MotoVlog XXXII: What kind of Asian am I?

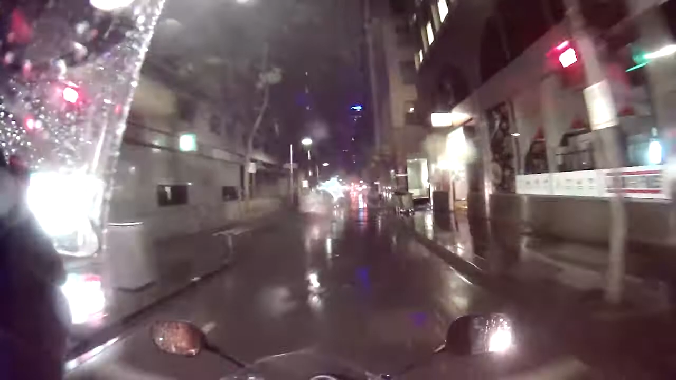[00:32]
also due to the fact that the road is mega slippery like everything is slippery especially these white lines right here whatever
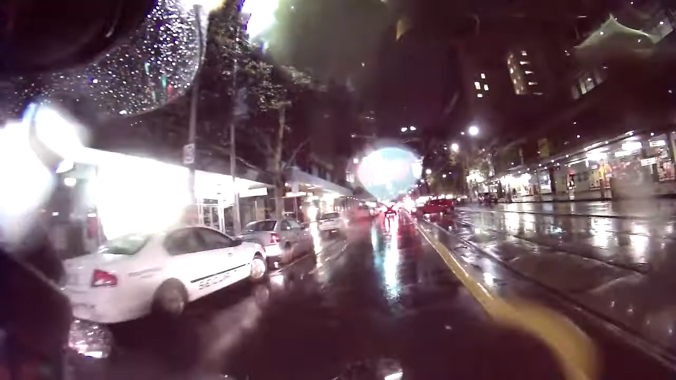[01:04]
super eight super safe is riding 101 when it's raining is to not ride when it's raining it's a Thursday night you see all those people camping there I think I believe they're waiting for some sort of a new shoes new arrival of shoes whatever you know each to their own I run got their you know fancy